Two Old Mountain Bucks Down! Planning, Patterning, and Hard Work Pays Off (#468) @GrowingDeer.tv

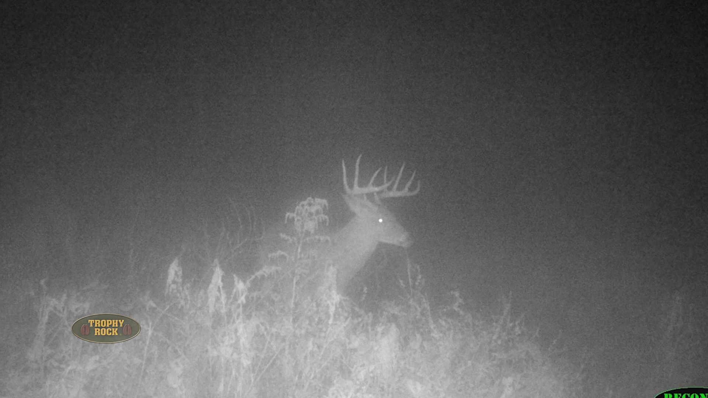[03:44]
He's a great big, nice, wide 10-point, probably a 150-type deer for here. That's a really big deer. It's the first time we ever got pictures of him. For some reason, he had a great big swollen jaw.
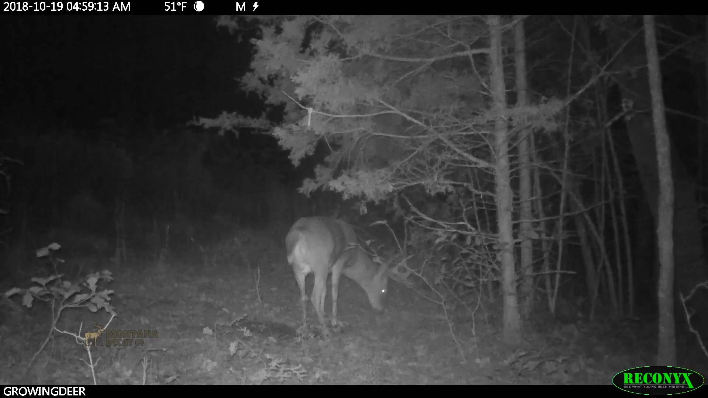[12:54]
On October 22nd, Frost walked through one of our small hidey hole food plots and used a cold blue mock scrape we'd established a few weeks earlier.
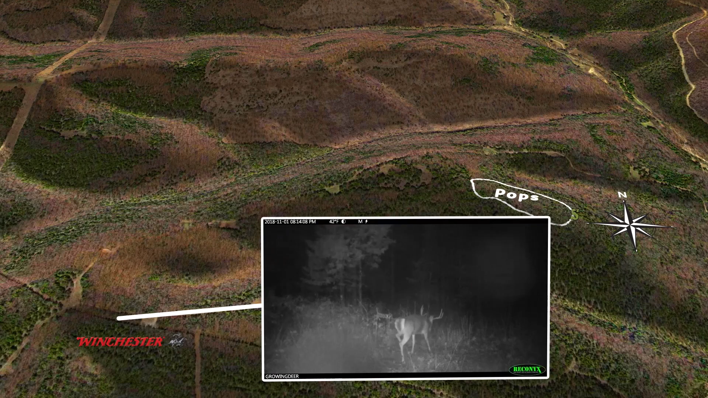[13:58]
then at the Blackberry Patch scrape headed right for the Pops food plot.
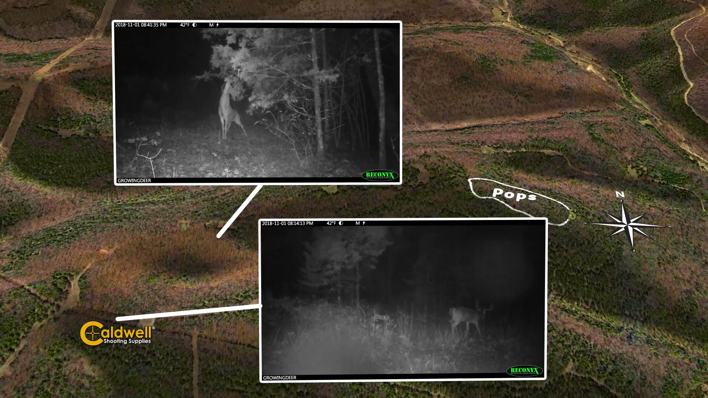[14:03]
Knowing this pattern based on our trail cameras and that several does were used in the Pops food plot,